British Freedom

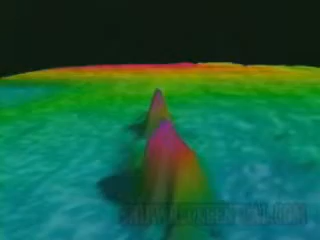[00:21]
Now we're approaching the vessel on its port side and basically through the broken up middle.